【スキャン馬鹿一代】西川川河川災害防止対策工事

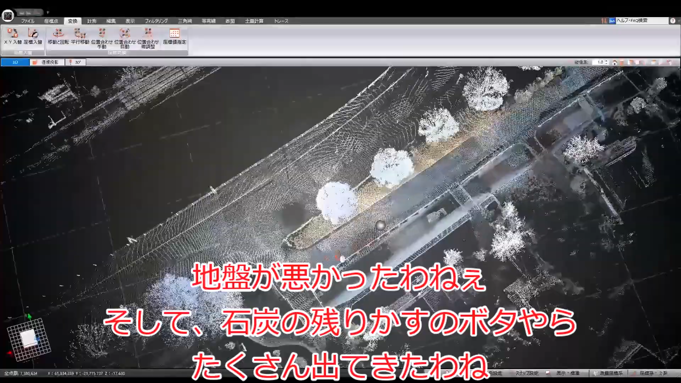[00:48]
地盤が悪かったわねー。そして、石炭の残りカスの豚やらたくさん出てきたわね。
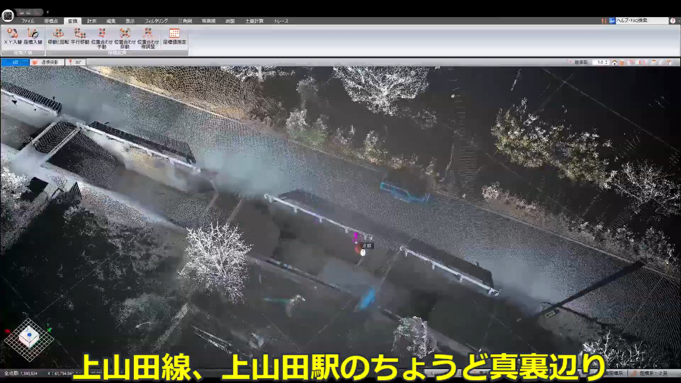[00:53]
神山田線、神山田駅のちょうど真裏あたり。
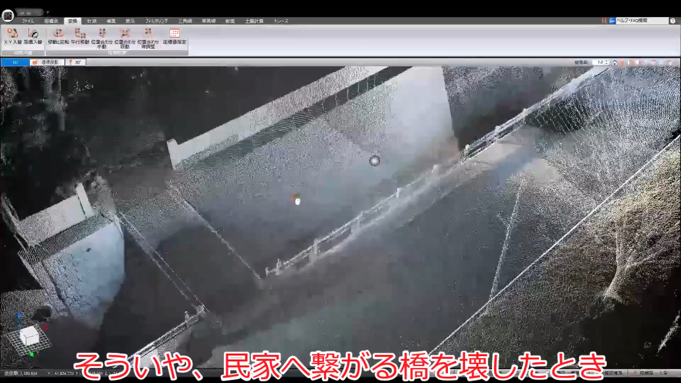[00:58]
そういや、民家へ繋がる橋を壊したとき、中身が鉄道のレールだったわね。